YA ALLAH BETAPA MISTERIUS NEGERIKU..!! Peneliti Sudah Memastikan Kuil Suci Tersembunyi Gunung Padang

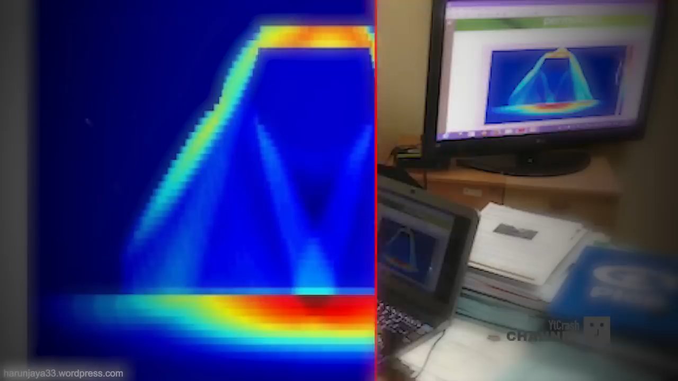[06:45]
Anomali bawah permukaan berupa rongga, perlapisan bisa tercitrakan dengan baik.